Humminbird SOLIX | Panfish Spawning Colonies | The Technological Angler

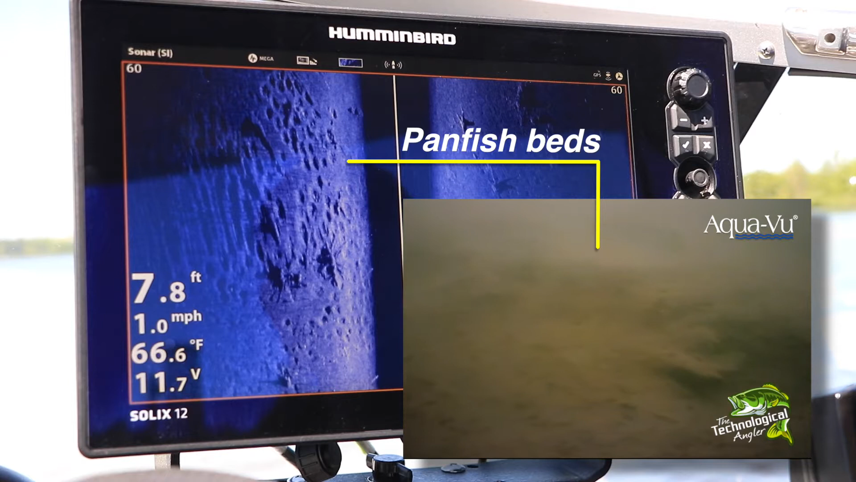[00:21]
On screen: depth 7.8 ft, water 66.6°F, speed 1.0 mph
Panfish spawning colonies are easily recognized as tightly packed clusters of dark circular shapes. These dark areas, of course, are the nests, the depressions made in the sediment by panfish as they prepare to spawn.
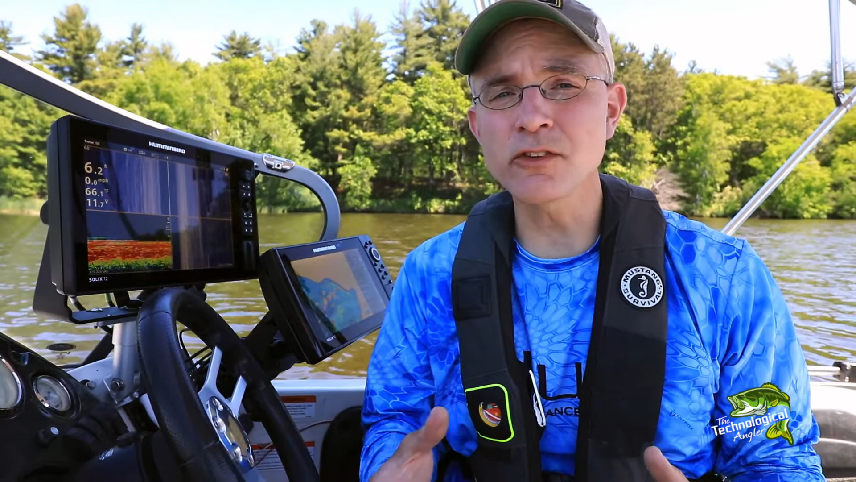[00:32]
Panfish spawning colonies have always been easy to find with hummingbird side imaging. But with the introduction of ultra-high-resolution mega-imaging, we can now observe these colonies with an unprecedented level of detail, detail which will help us to better make informed fishing decisions.
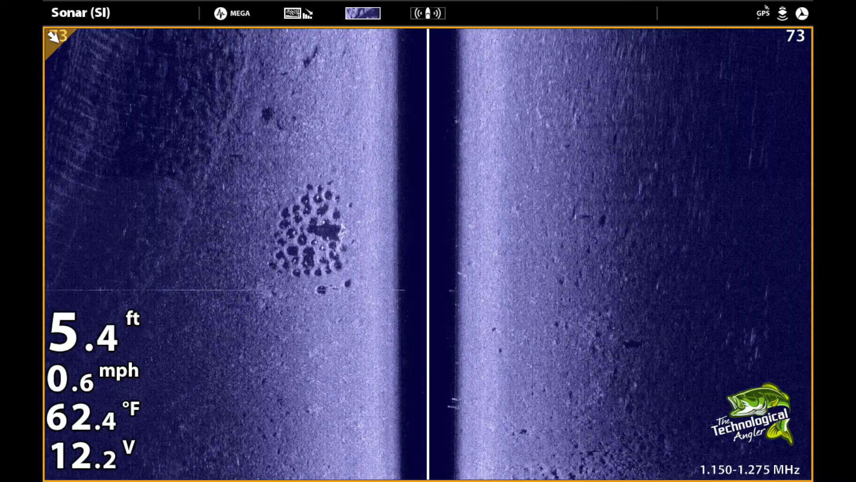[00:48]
On screen: depth 5.4 ft, water 62.4°F, speed 0.6 mph
For example, with mega-imaging, we can not only see the nesting depressions on the bottom,
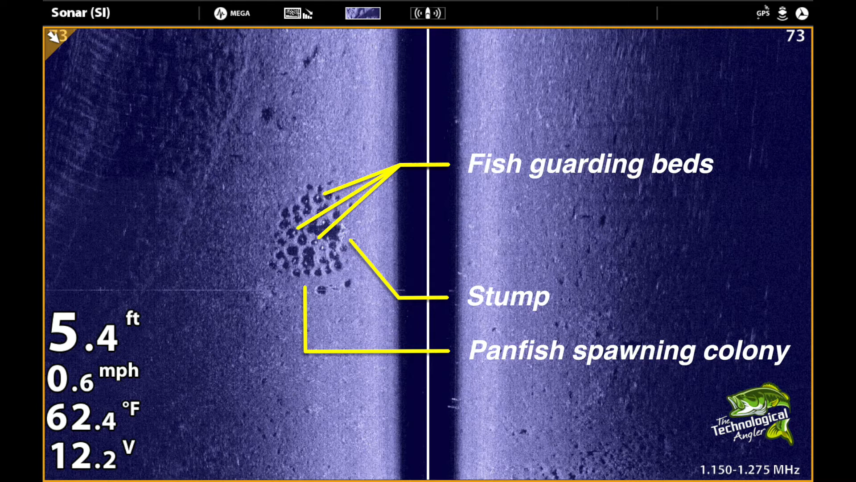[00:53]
On screen: depth 5.4 ft, water 62.4°F, speed 0.6 mph
but we can also spot individual fish guarding those nests
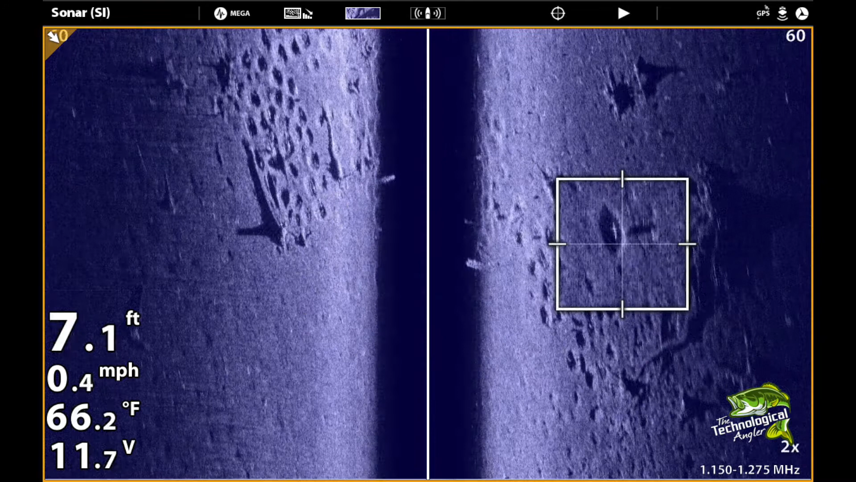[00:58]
On screen: depth 7.1 ft, water 66.2°F, speed 0.4 mph
as well as the sonar shadows from those fish. Being able to quickly determine if a spawning colony is still full of fish or already picked clean will help us to decide if we should pull the rods out or keep moving on. Here are some tips and settings that will help you collect the best possible side
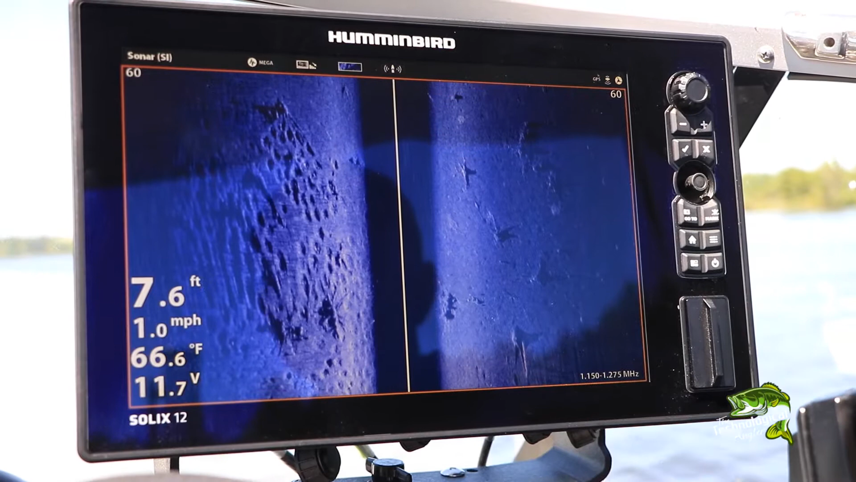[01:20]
On screen: depth 7.6 ft, water 66.6°F, speed 1.0 mph
images of panfish spawning colonies using Humminbird mega-imaging.
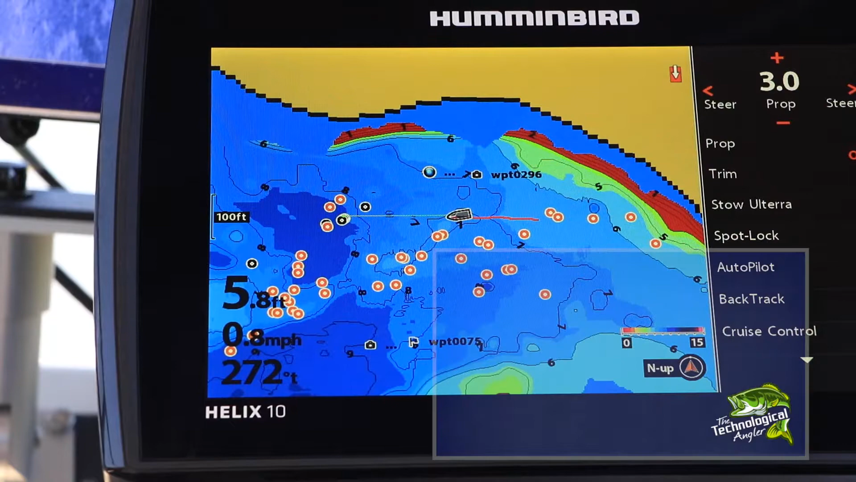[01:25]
First, slow your boat speed down to under one mile per hour and try to steer as straight a course as possible.
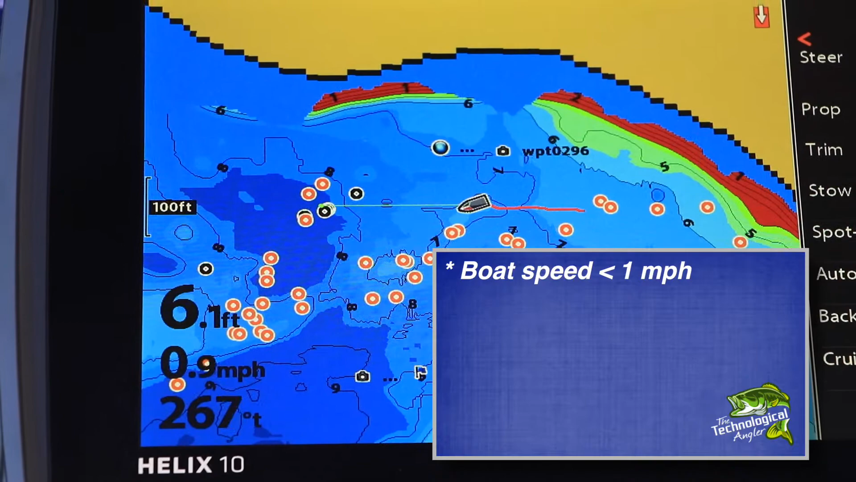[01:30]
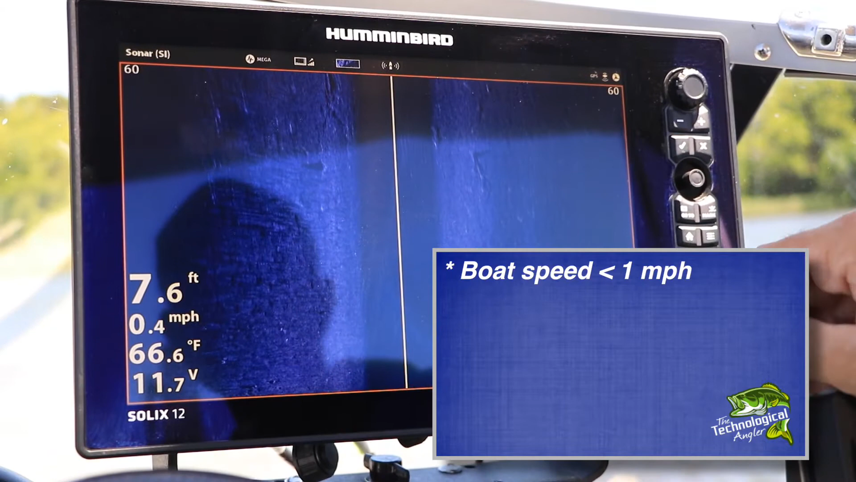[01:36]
On screen: depth 7.6 ft, water 66.6°F, speed 0.4 mph
Second, with mega-imaging enabled, use Imaging Switchfire Max mode.
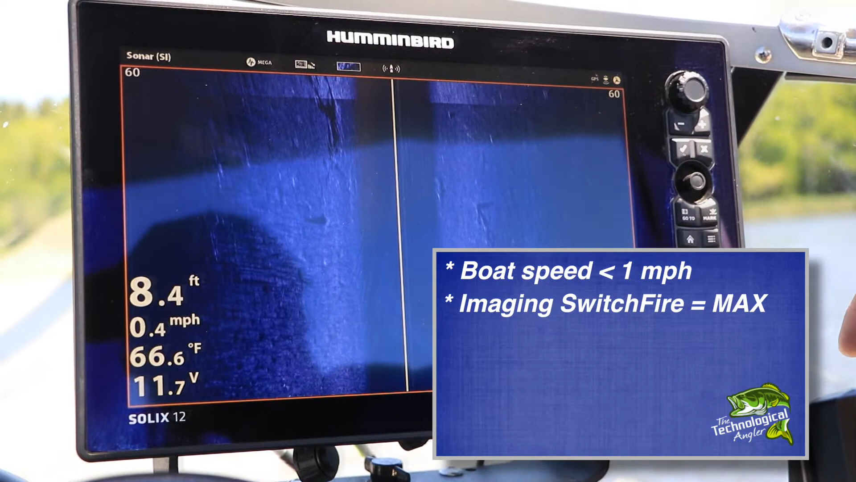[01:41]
On screen: depth 8.4 ft, water 66.6°F, speed 0.4 mph
Third, decrease your side imaging range to between 50 and 75 feet.
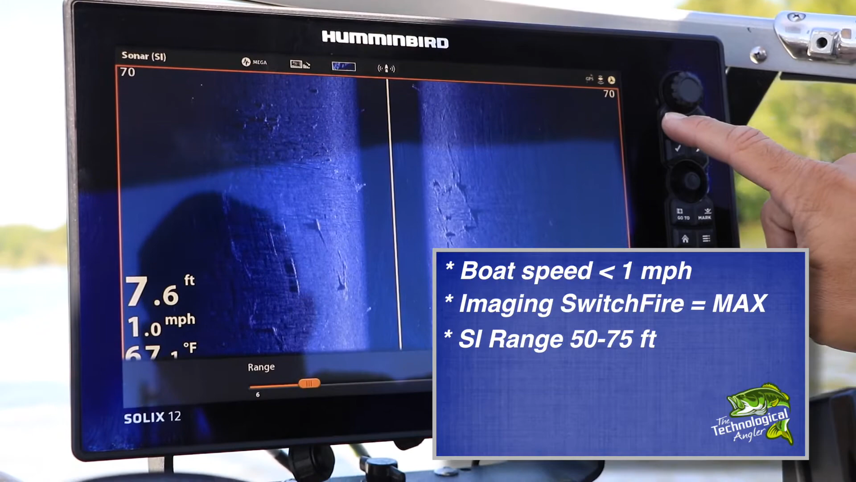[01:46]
On screen: depth 7.6 ft, speed 1.0 mph
Fourth, set a chart speed of 4 or 5.
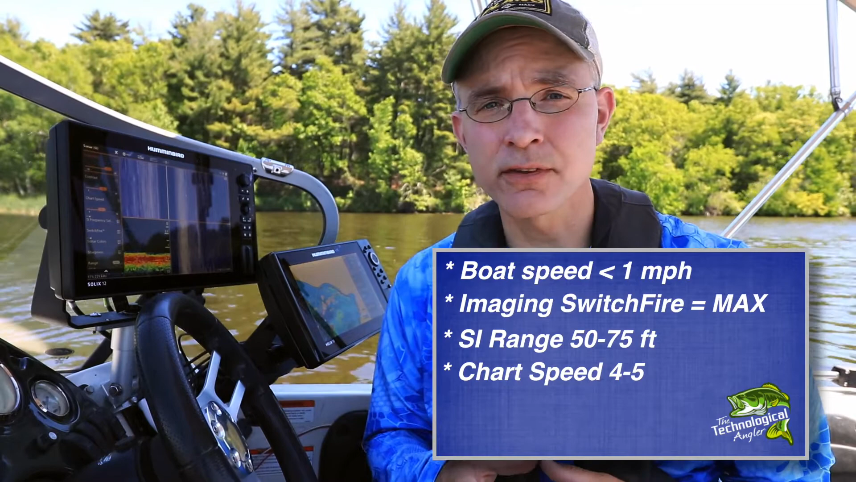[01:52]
Now this is unusual for such a slow boat speed, but it really does help to give the best possible mega-images of panfish spawning colonies. Finally, set your side imaging sensitivity to between 12 and 14,
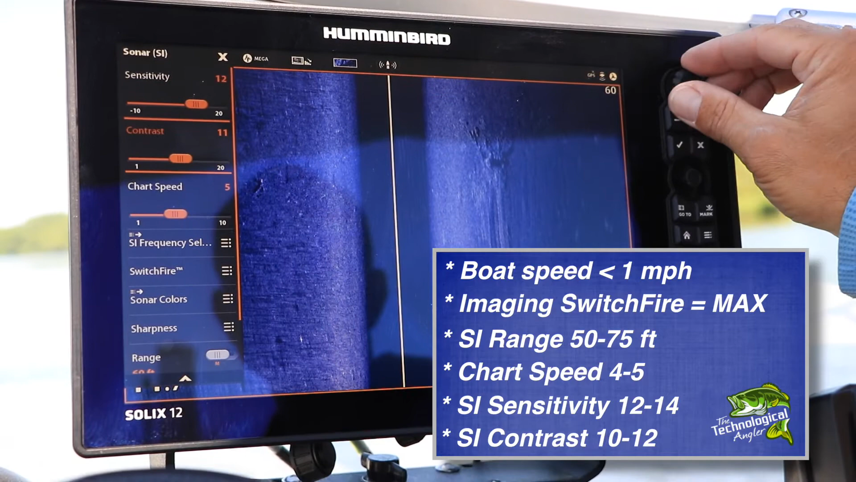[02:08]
and your side imaging contrast to between 10 and 12.
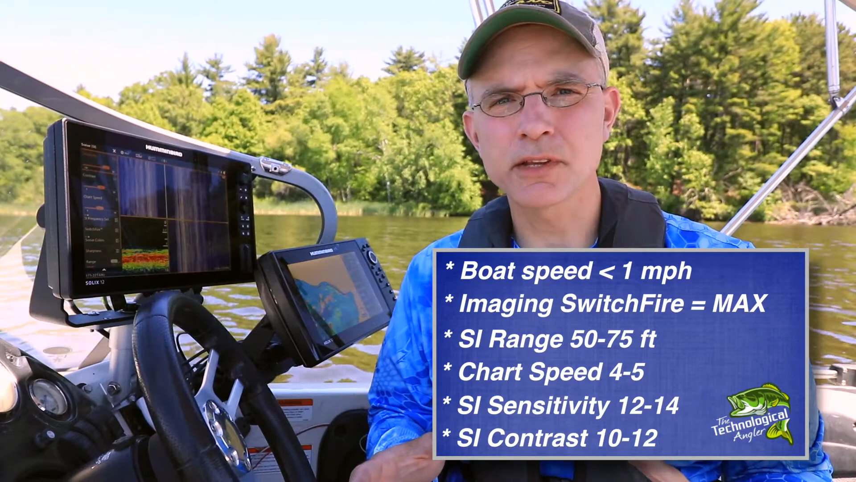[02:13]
Typically, I'll survey a large area for panfish spawning colonies using higher boat speeds and longer side imaging ranges. Once I find some,
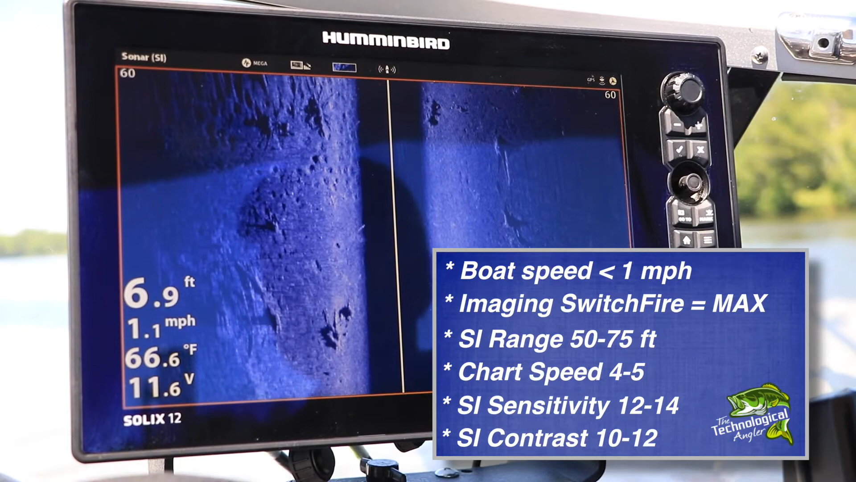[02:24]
On screen: depth 6.9 ft, water 66.6°F, speed 1.1 mph
I'll drop waypoints on them and then come around again for a closer look using these custom settings.
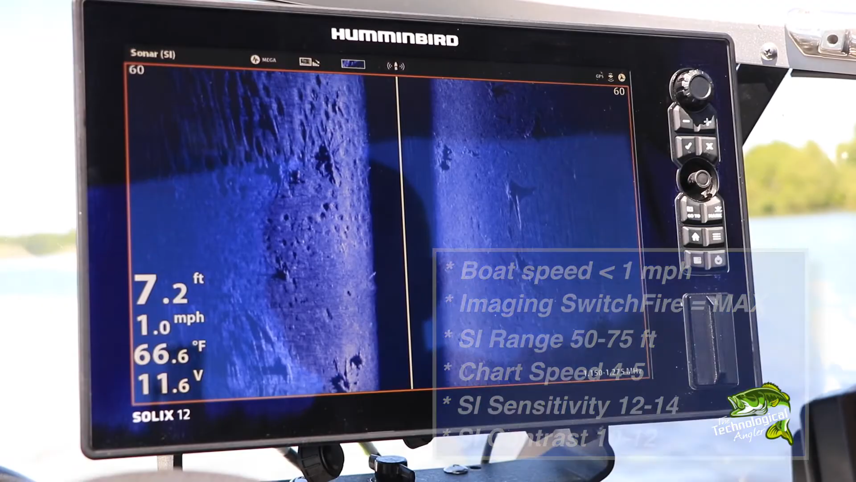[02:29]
On screen: depth 7.2 ft, water 66.6°F, speed 1.0 mph
Mega-imaging gives me the detail I need to know if I should stay and fish or keep moving on.